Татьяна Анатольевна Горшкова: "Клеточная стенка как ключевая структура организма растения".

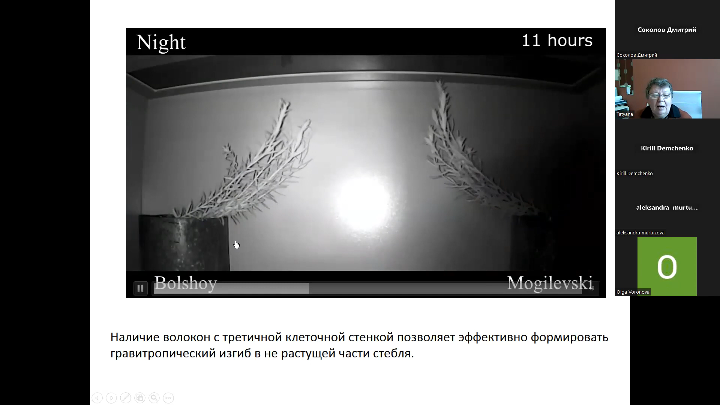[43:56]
а потом снова день, и вы видите, что формируется изгиб по всему стеблю,